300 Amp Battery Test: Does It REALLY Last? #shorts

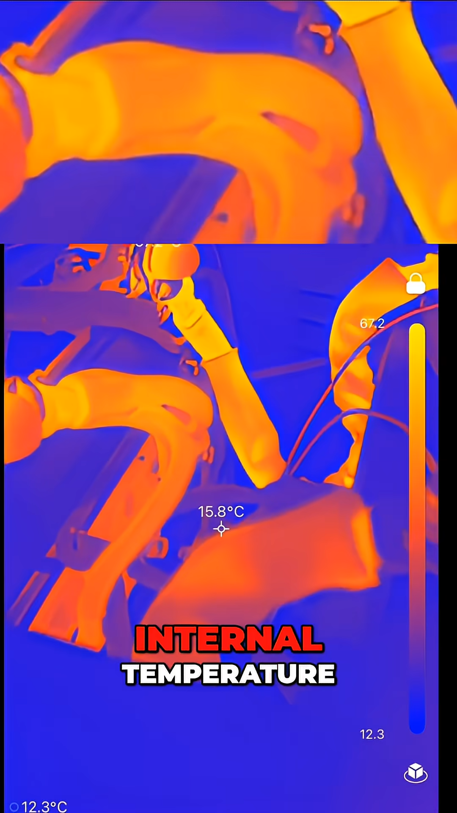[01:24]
On screen: spot 15.8°C
temperature and i saw that the cells themselves are staying nice and cool the bms and the
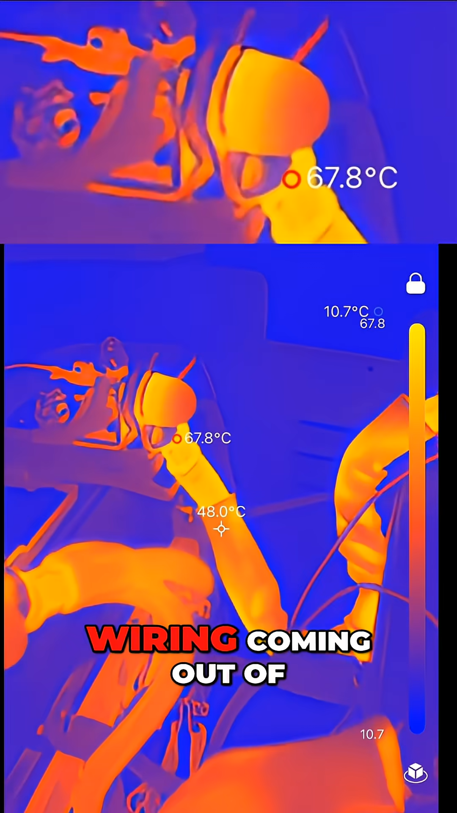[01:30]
On screen: spot 48.0°C
wiring coming out of the cells was about 75 degrees c that was the hottest point